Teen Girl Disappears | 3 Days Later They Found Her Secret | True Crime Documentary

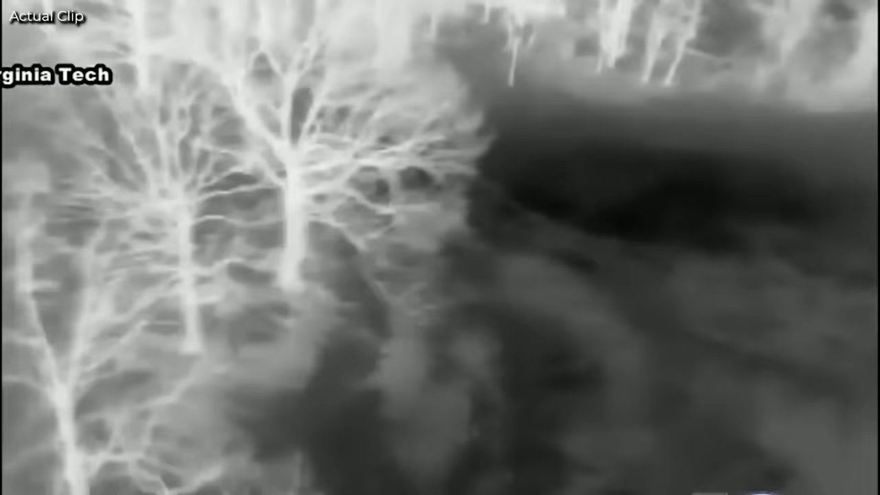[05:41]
They are getting both a ground look and a view from the air thanks to a drone from the Mid-Atlantic Aviation Partnership at Virginia Tech.